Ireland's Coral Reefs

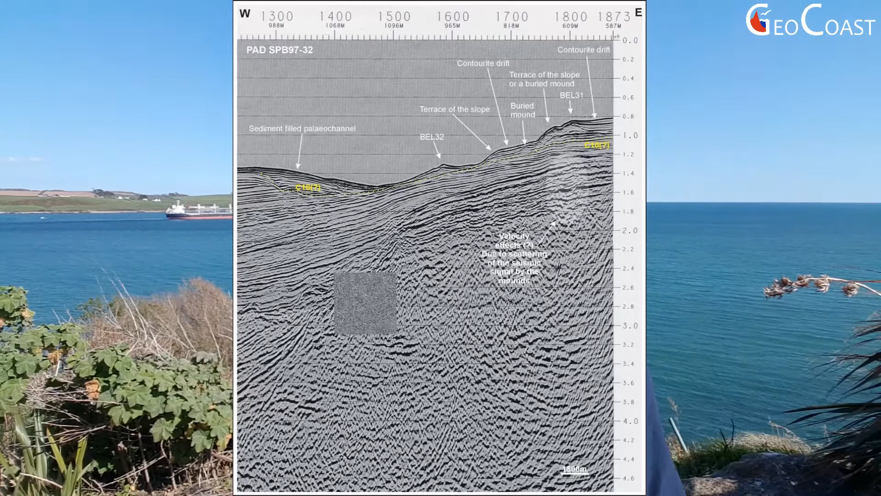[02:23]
At first large carbonate mounts were noted on commercial seismic data and later the multibeam technology allowed to map them in three dimensions.
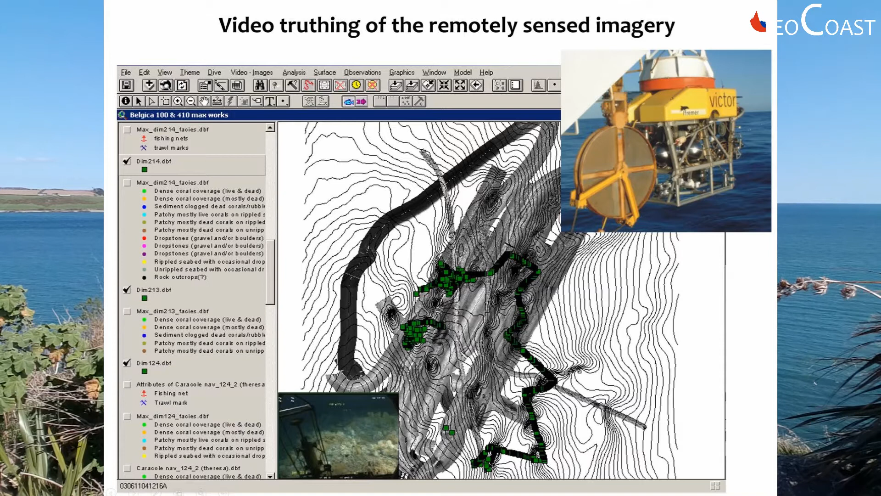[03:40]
As remember we are working in complete darkness as the light penetrates only the upper 200 meters of the water column.
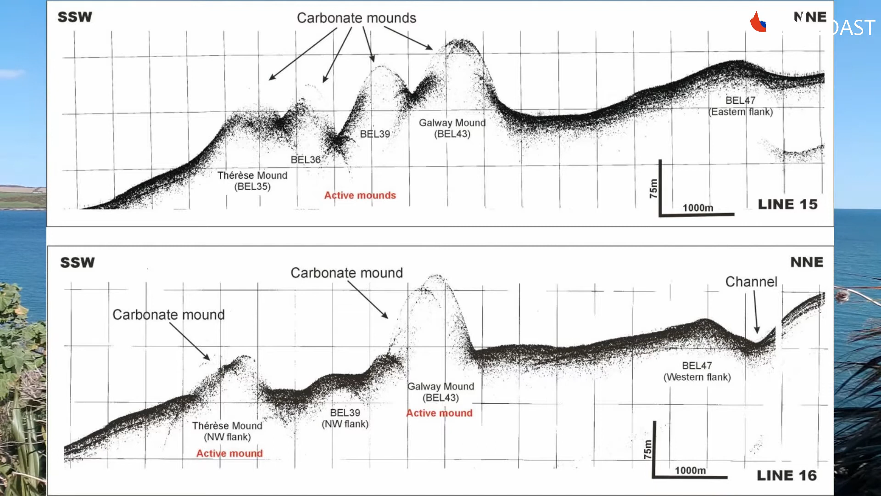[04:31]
and five kilometers across and up to 50 to 300 meters high.
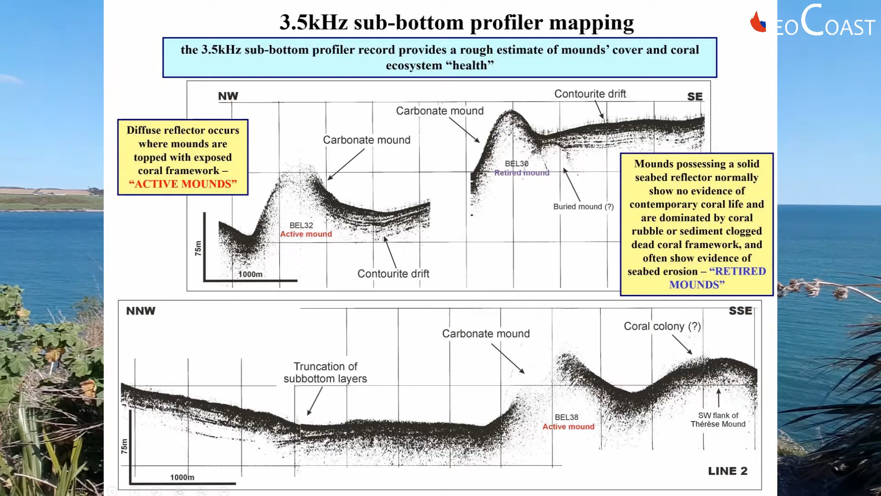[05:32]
the slope to the west of island and you can see the illustration of the contourite drift forming on this seismic profile.